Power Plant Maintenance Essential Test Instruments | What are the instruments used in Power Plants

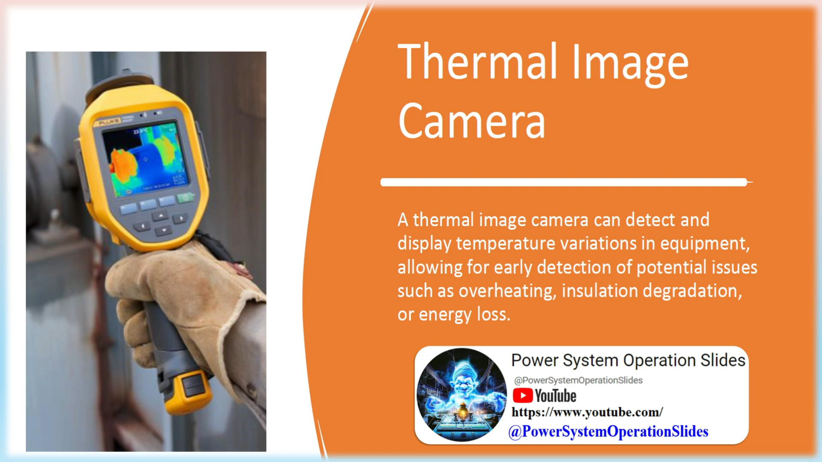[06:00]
allowing for early detection of potential issues such as overheating, insulation degradation, or energy loss. The pictures are taken using an infrared camera thermal imaging camera, camera, which is a special device converting thermal image into color records.
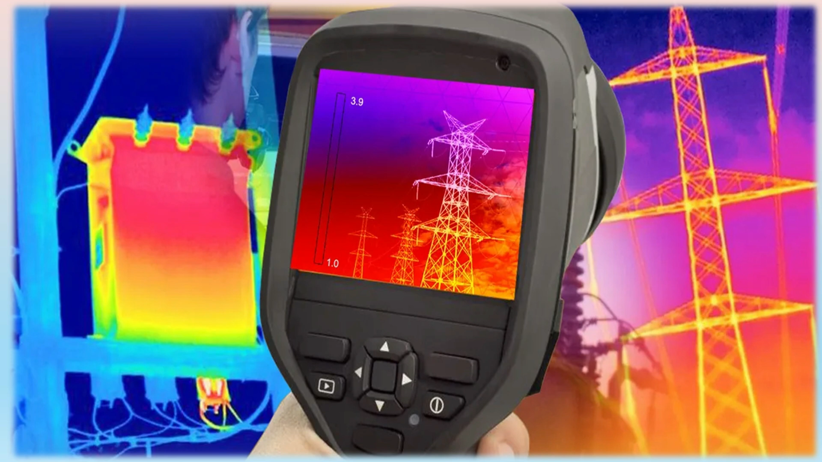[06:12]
This method is based on observation by means of thermal imaging camera. The device records an infrared irradiance IR and converts it into visible light.